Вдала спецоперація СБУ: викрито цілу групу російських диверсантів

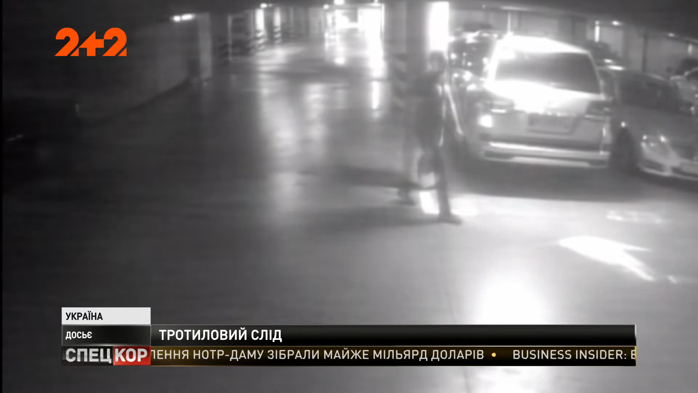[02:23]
На цьому відео видно, як Шутов із пакунком прямої до машини розвідника на паркінгу перед вибухом.